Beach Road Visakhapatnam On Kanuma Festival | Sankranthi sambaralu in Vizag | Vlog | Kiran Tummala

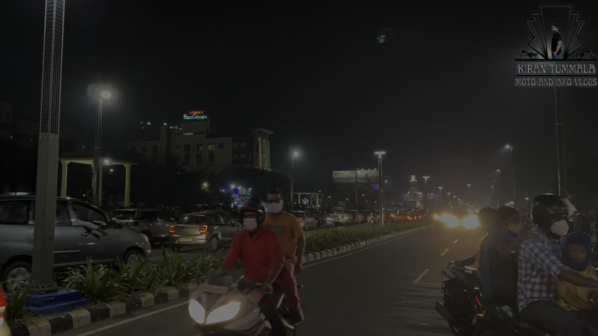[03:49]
వీడియో అక్కడితో ఎండ్ చేయడం అంటే మీకు చివరిలో టైం లాప్స్ కూడా ఉంటుంది, మొత్తం అంతా రిటర్న్ వచ్చింది, అది కూడా చూడండి చాలా బాగుంటుంది.
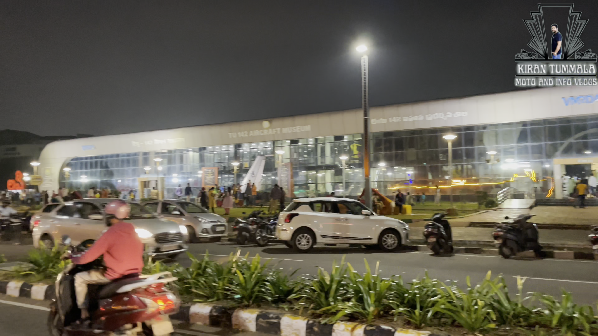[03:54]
సో మీరు చూసుకుంటే మీకు ఎయిర్క్రాఫ్ట్ మ్యూజియం కనిపించింది.
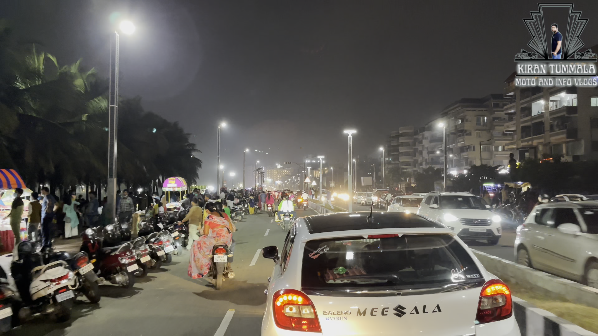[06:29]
ఇంకా మనమైతే పాండురంగాపురం టెంపుల్ ఉంది కదా, రూట్ దాకా వచ్చినట్టున్నాం.
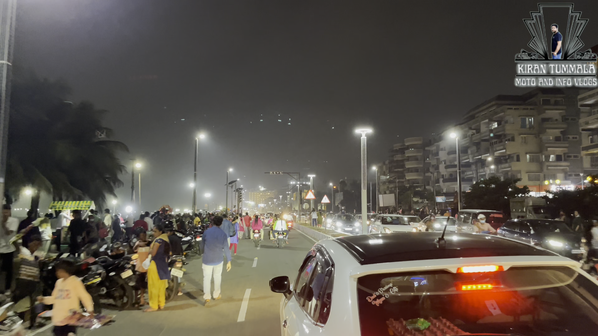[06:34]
మనకి ముందైతే హోటల్ కనబడుతుంది, దగ్గరగా ఉన్నట్టు కనబడుతుంది కానీ చాలా దూరంలో ఉంది.